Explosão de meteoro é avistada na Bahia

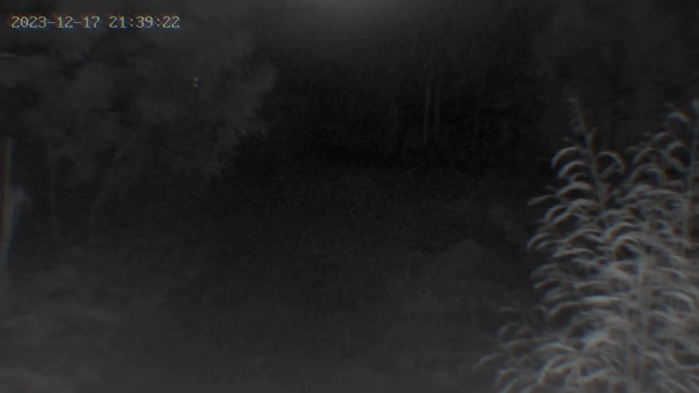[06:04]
Bom, o que acabamos de ouvir é o que os pesquisadores chamam de Sonic Boom, mas há algumas ressalvas importantes sobre o áudio do evento. Se olharmos no horário descrito na câmera, ela marca 21 horas e 39 minutos, mas o evento aconteceu às 21 e 36.